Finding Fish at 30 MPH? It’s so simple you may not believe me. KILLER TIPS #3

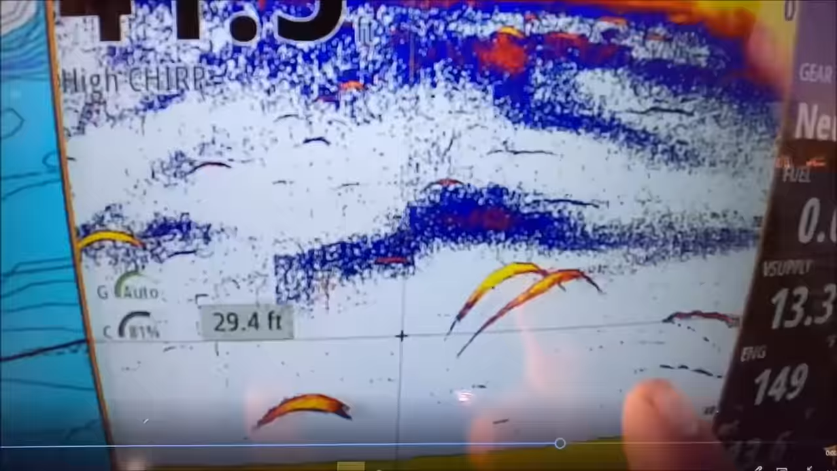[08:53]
And now you can see what they look like.
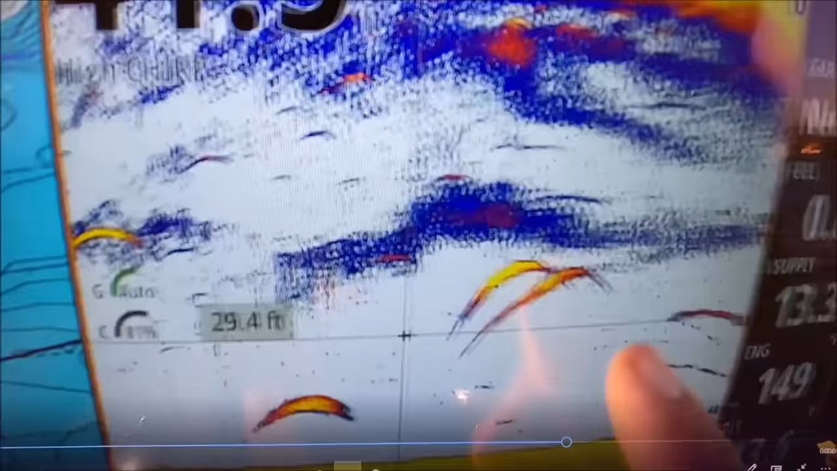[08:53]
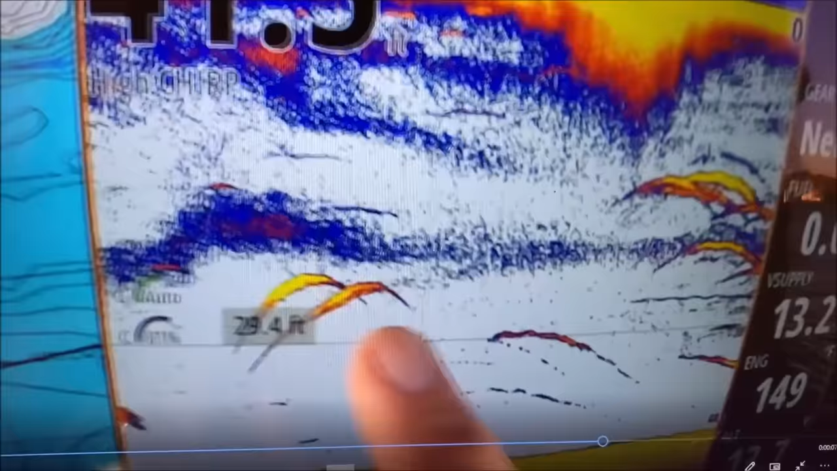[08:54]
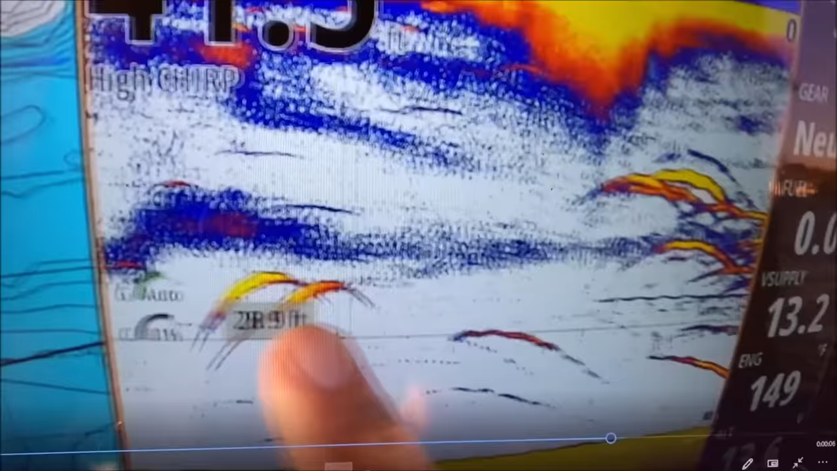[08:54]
That's what they look like right there.
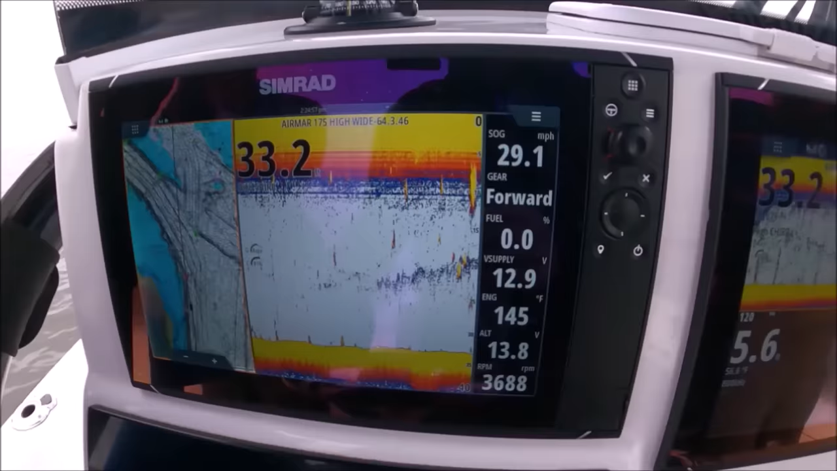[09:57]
On screen: speed 29.1 mph
we're seeing some broken up bait. Those are stripers right there.
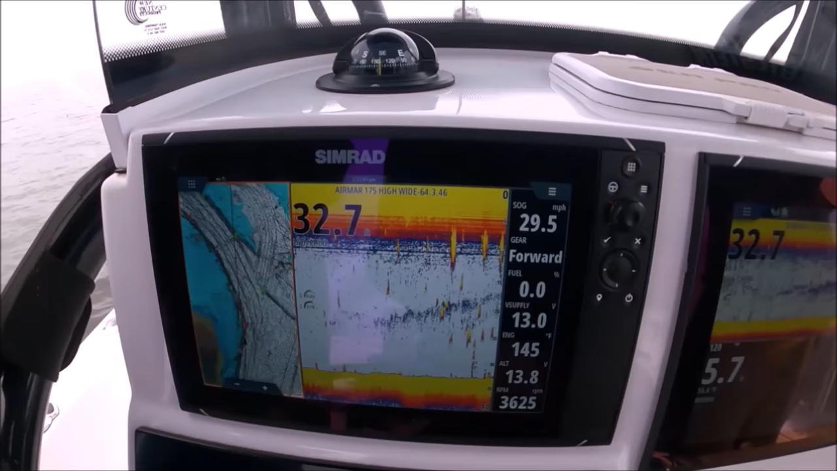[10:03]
On screen: speed 29.5 mph
We're seeing some bait up here and some stripers right there.
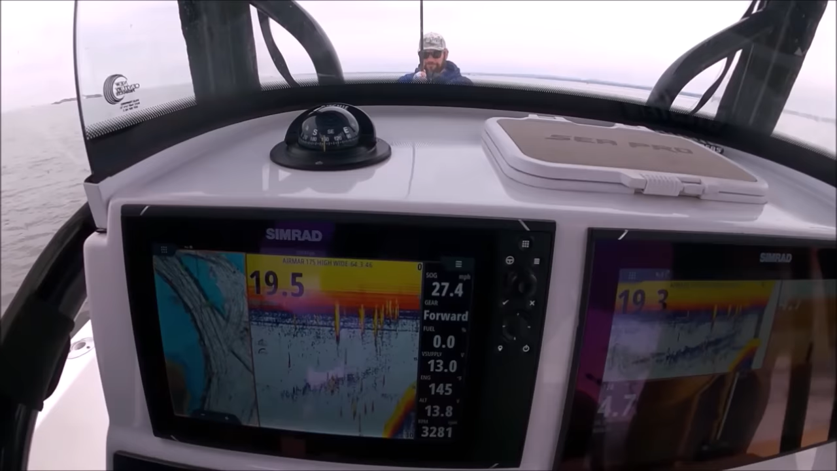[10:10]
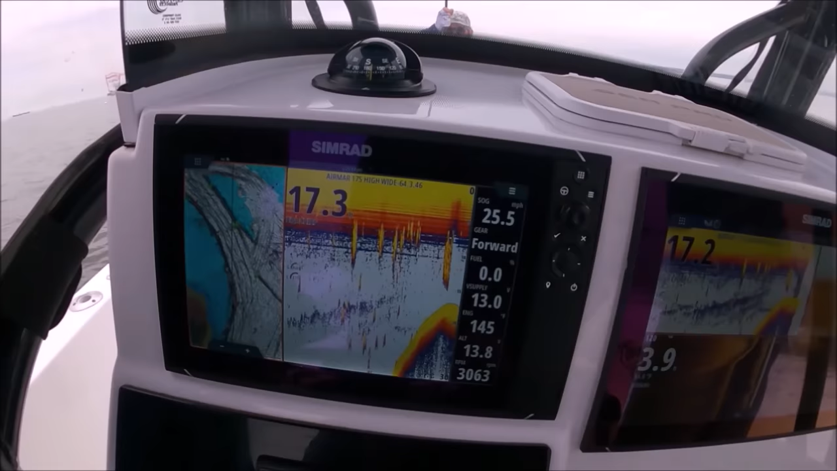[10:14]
On screen: speed 25.5 mph
We're seeing some good stuff already.
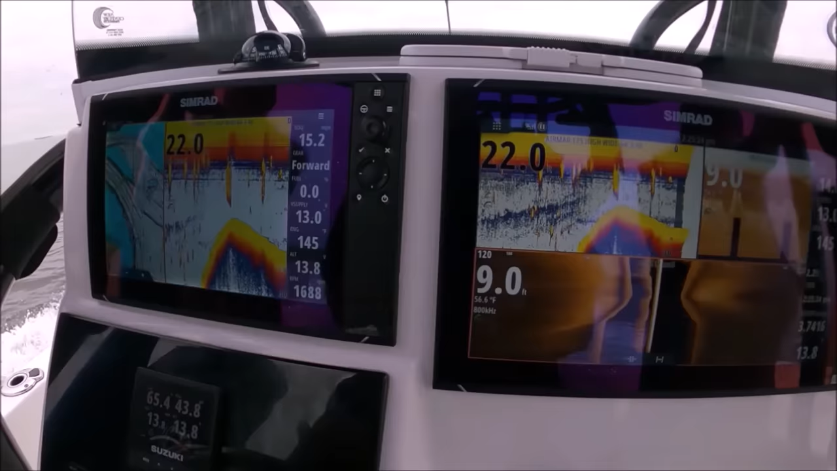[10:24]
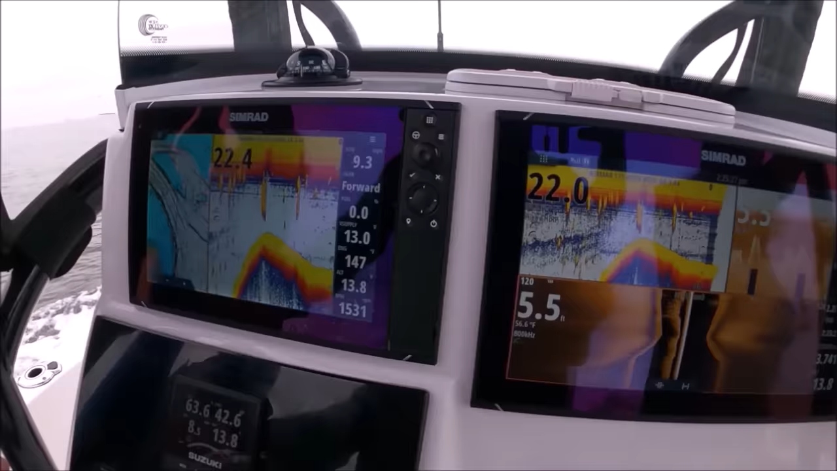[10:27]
Yeah. Lots of bait. Lots of bait. Some stripers first.
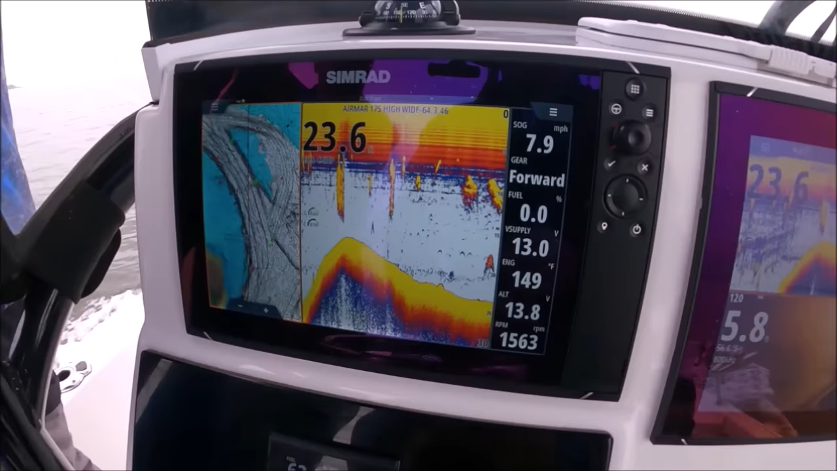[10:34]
On screen: speed 7.9 mph
And we get some bunker up top. Yeah, big schools of bunker.
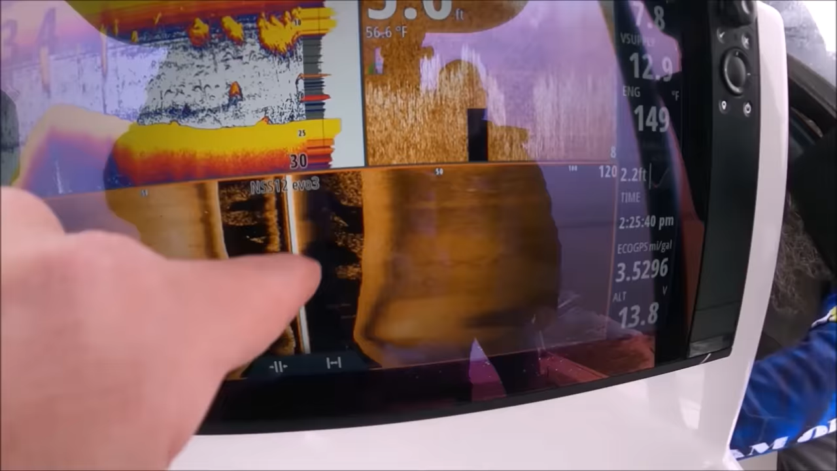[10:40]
Man, look at this. This is what we like to see. This is where we jig those flutter spoons a lot, right around all this bunker.
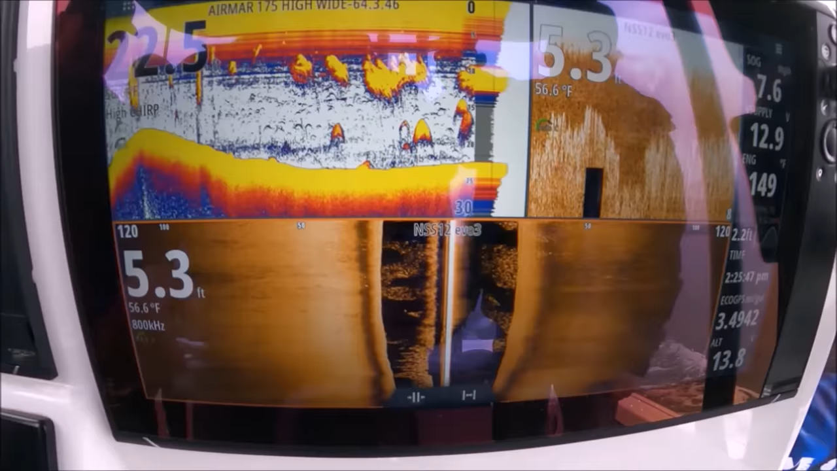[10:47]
On screen: water 56.6°F
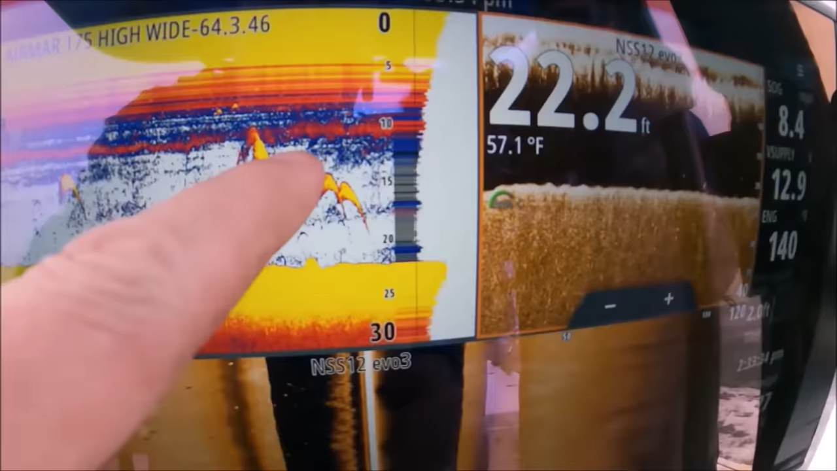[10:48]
On screen: depth 22.2 ft, water 57.1°F
We're seeing some stripers here, seeing the shadows, see the returns right there.
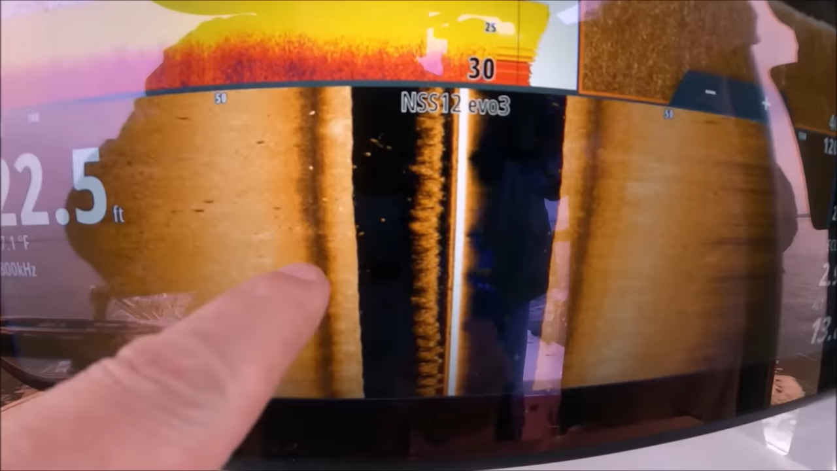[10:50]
They don't look like giant fish, but those are stripers. All right, here we go.
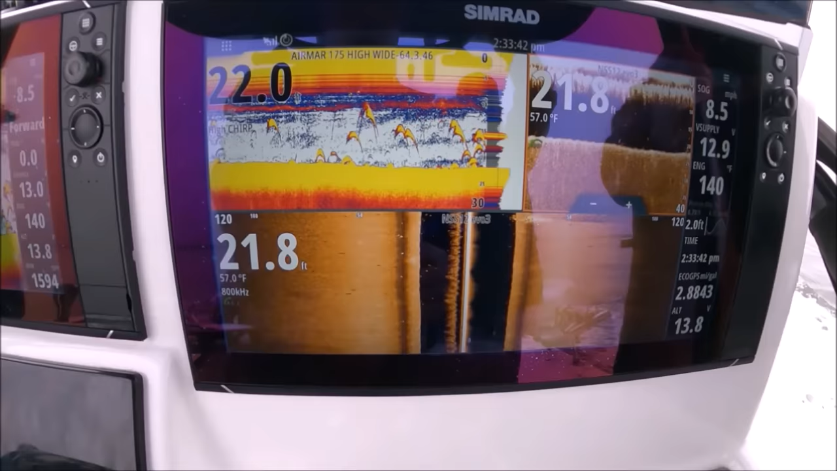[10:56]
On screen: water 57.0°F
All right, grab your spoons, guys. Here they are.
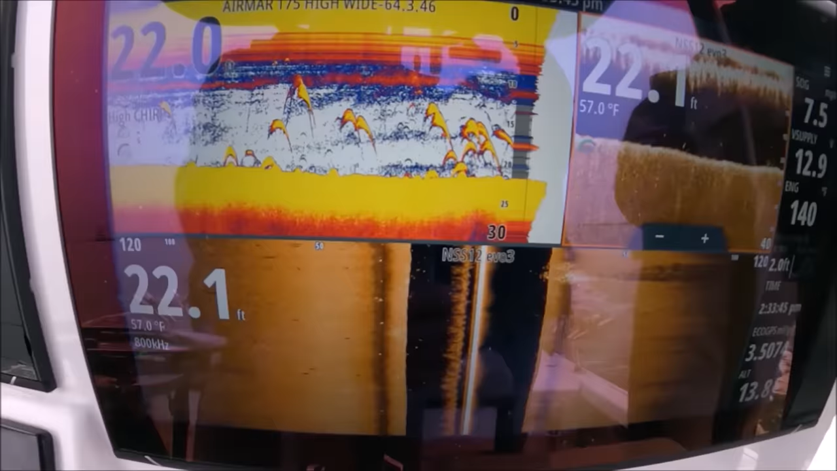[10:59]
On screen: water 57.0°F
Tons of fish, lots of fish.
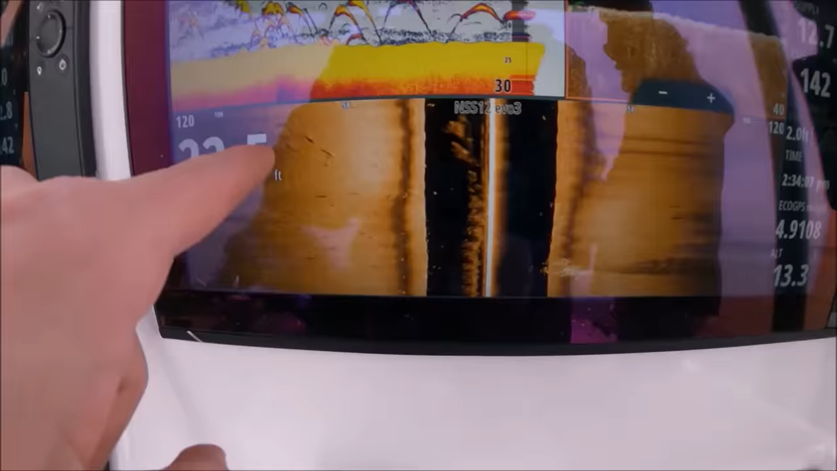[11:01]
Lots of good marks here. Let's try to get at least one spoon down so we can get them close hanging around by us.
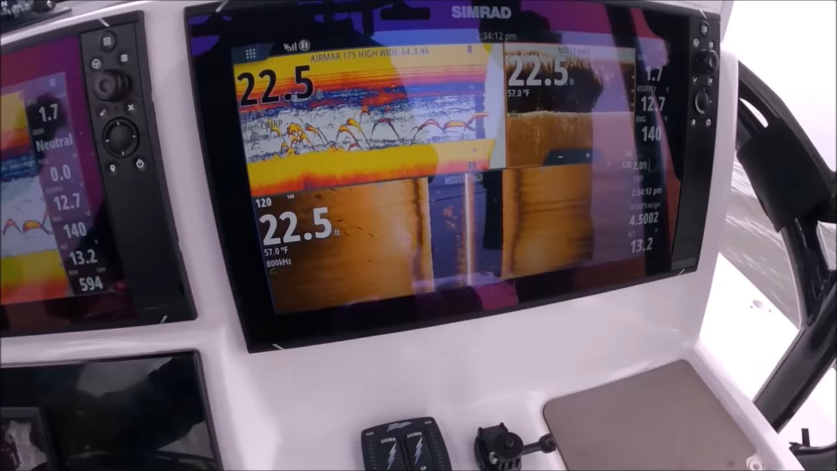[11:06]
On screen: depth 22.5 ft, water 57.0°F
Yeah, so we can keep them by us.